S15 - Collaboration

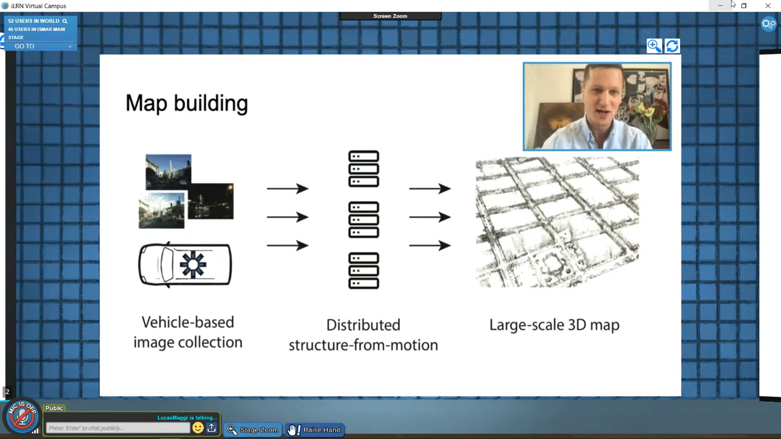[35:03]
using the cluster of computers. We collect data to build 3D model of the city using vehicles equipped by cheap camera rigs.